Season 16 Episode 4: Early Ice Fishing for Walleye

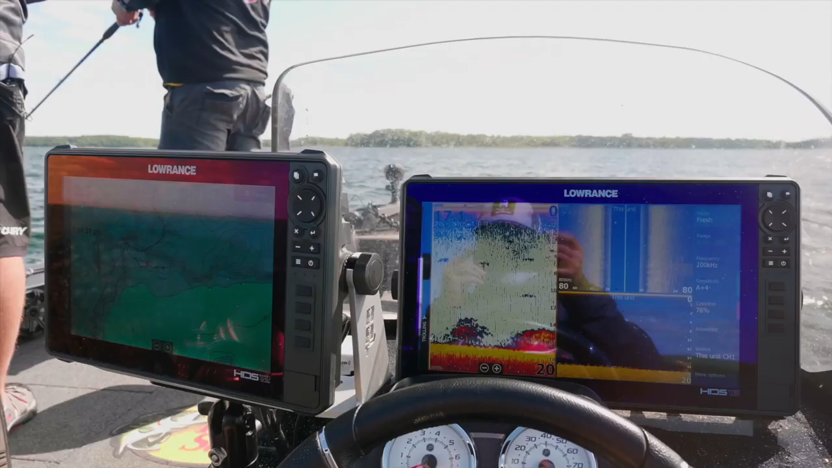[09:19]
Looking at the console you can still put two big units next to each other.